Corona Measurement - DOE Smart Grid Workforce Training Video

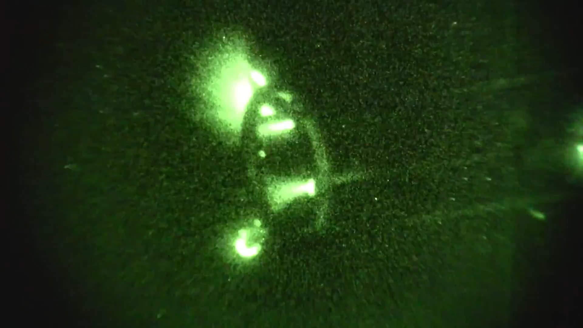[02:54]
One interesting thing you learn after watching Corona for a while is that there are two basic types of Corona,